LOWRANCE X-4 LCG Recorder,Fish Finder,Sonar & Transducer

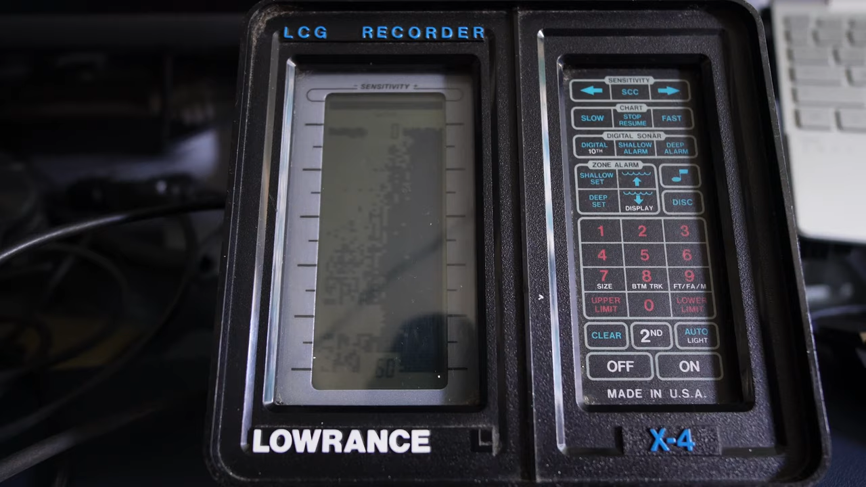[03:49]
well yeah it's definitely working I can feel it scanning that transducer it's clicking like it's clicking its puddings out and obviously these would be normally mounted on the I think on the hull well you would use mounted on the hull and just pointed down wouldn't you I suppose but yeah that's that's seen that's seen some uh duties that like hasn't it there look at that